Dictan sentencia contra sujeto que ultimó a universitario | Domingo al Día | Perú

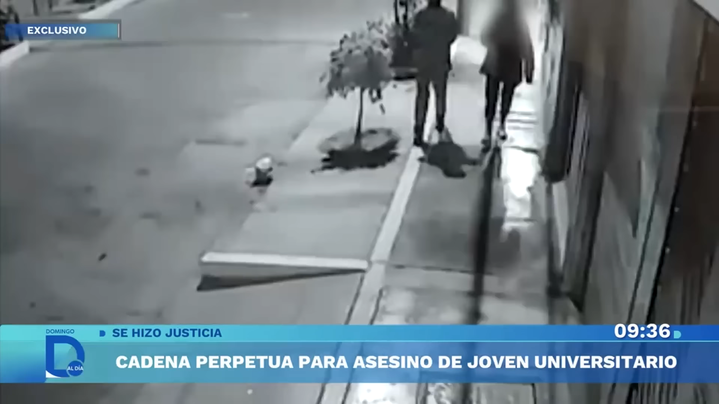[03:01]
Esta cámara de seguridad registra a ambos jóvenes desplazarse tranquilamente,
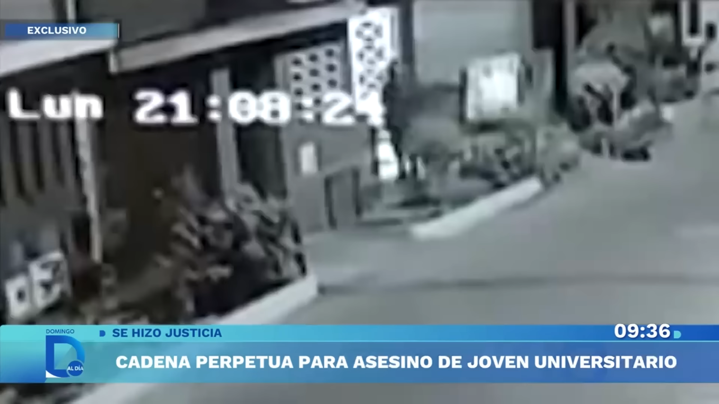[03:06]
pero eran el blanco objetivo de un avesado delincuente.